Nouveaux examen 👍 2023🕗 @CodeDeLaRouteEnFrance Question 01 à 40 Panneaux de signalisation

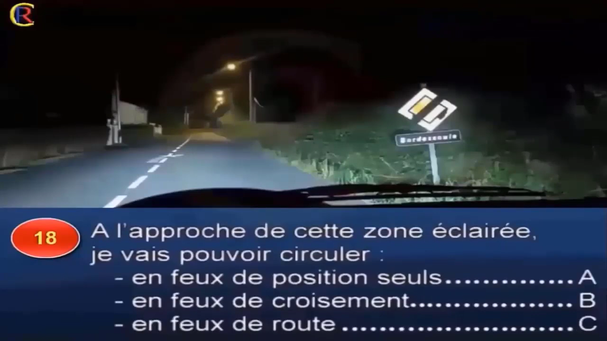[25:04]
À l'approche de cette zone éclairée, je vais pouvoir circuler en feu de position seul, réponse A, en feu de croisement, réponse B, en feu de route, réponse C.
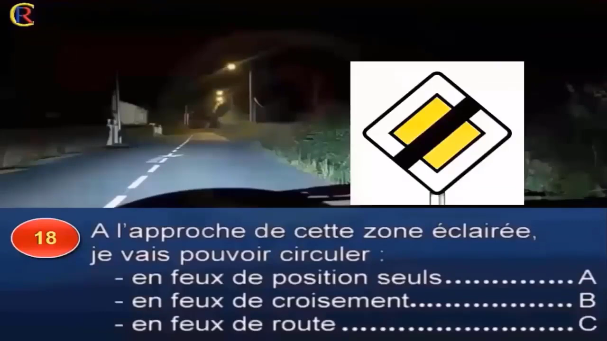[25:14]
Ce panneau indique l'entrée d'un lieu dit et non d'une agglomération.
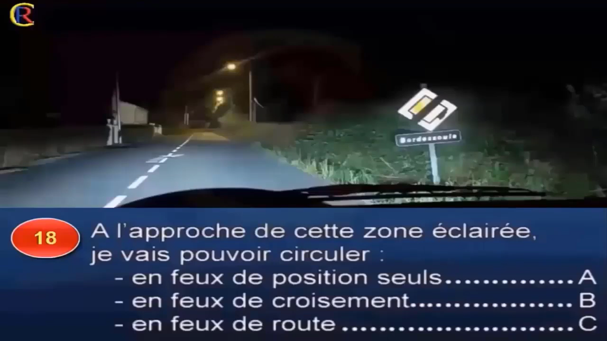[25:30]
Je circule donc sur route. Lorsque l'éclairage de la chaussée est continu et permet de voir à une distance suffisante,